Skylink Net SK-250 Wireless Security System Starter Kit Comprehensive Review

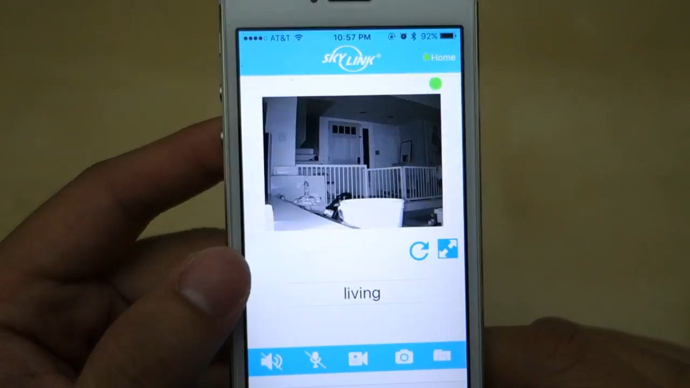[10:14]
So you can see it's uh I have the night mode on. You have the infrared light automatically coming on. It looks pretty nice.
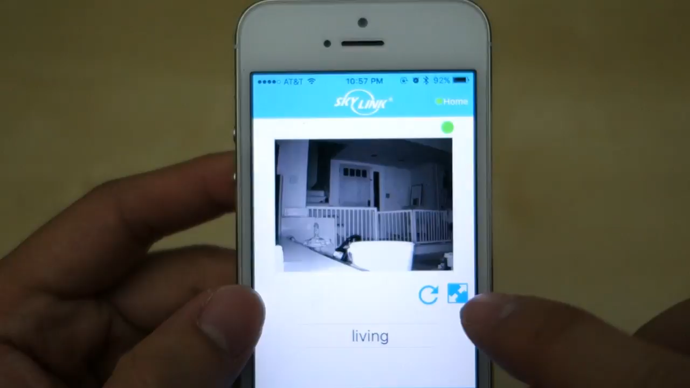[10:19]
You can see I go ahead and maximize it right here and this is what it looks like. So there is this camera.
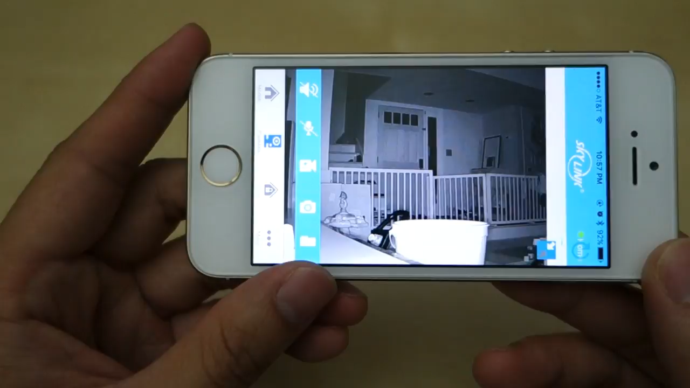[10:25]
This camera is a fixed camera. There's no point to zoom in this camera so it's just a fixed camera.
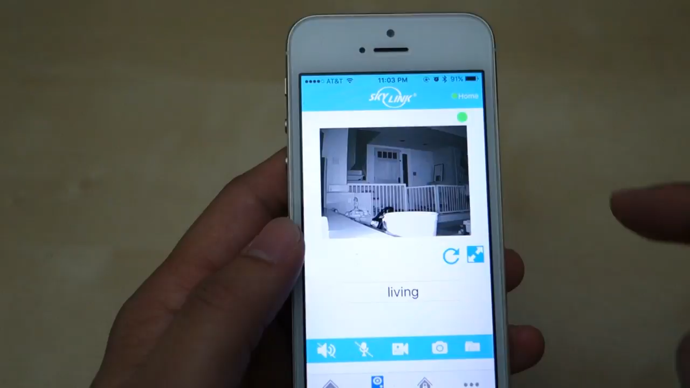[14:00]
However, if you don't have a camera connection, let's say your camera's down for that reason, you'll be stuck here for about 10 to 15 seconds before you can even switch around.